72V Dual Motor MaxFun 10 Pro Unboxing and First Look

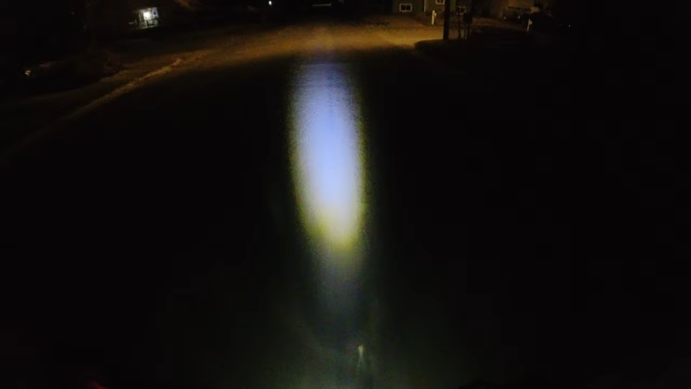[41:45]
i do wish you like i said i wish they were a little wider but overall they look pretty good